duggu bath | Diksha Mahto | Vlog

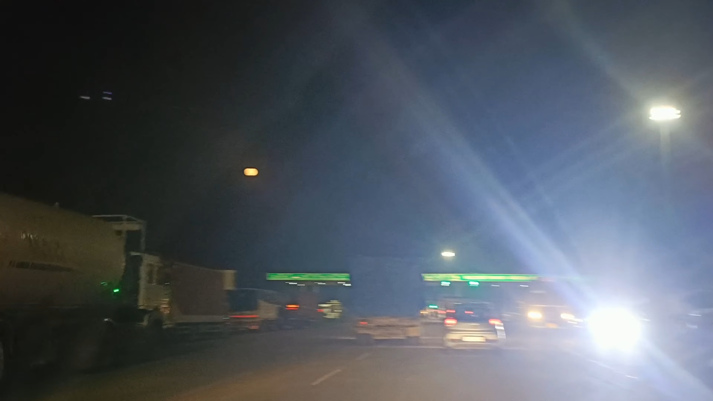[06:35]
जाते जाते हम लोग का अभी रात हो गया है, और देखिए चांद कितना अच्छा लग रहा है, बहुत ही पूरा गोल ही गोल दिख रहा है।
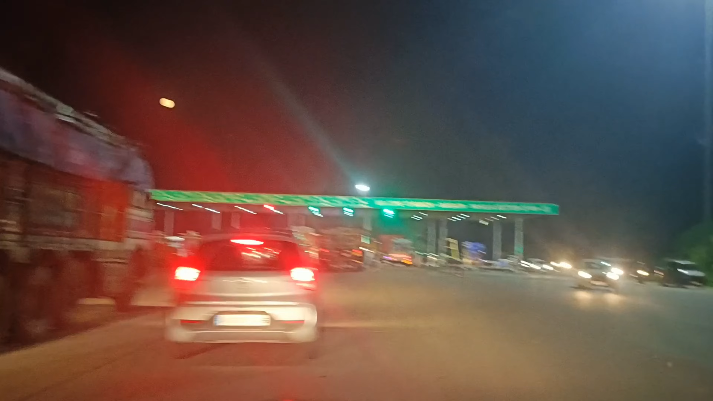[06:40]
और अभी हम लोग पहुंच गए हैं बुंडू का टोल प्लाजा, अभी थोड़ा अंधेरा हो गया है इसीलिए इधर ना बस ट्रक ही दिखने को मिलेगा,